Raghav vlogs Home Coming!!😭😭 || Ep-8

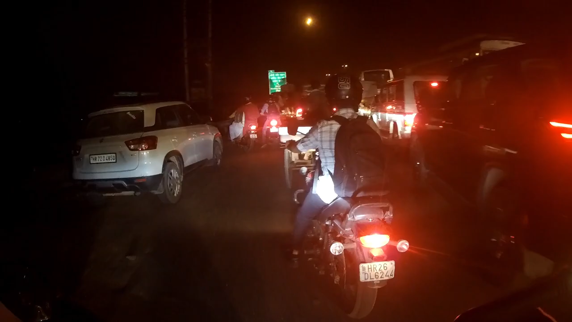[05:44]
दिल्ली की आन बान और शान और गुड़गांव की भी, गुड़गांव टू दिल्ली जाम।
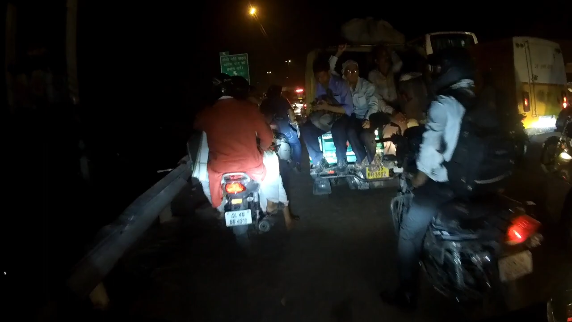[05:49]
So finally guys, I did it. Here is the Ambience Mall. Here is our Delhi or Gurgaon. Yes, I did it. अभी वो दोनों पीछे हैं तो we did it.
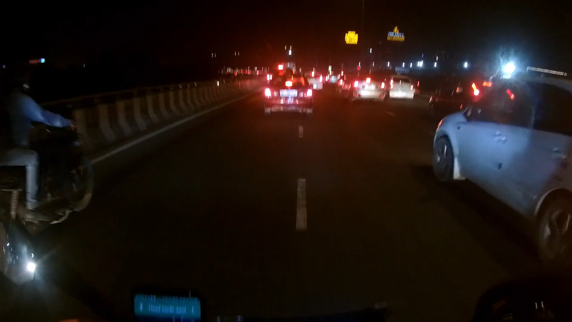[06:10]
Oh, खुशी का ठिकाना नहीं है guys. Yes, we did it. अब जो है फ्लाईओवर से उतर के मेरे को रुकना है इन लोगों के लिए. Yeah, finally we did it. Oh.
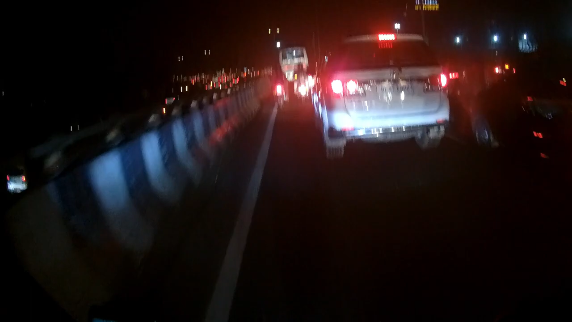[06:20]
My God, this thing kills me. Look at the red light. Oh my God, ये है दिल्ली गुड़गांव की रेड लाइट। Oh my God, look at सारी की सारी रेड है।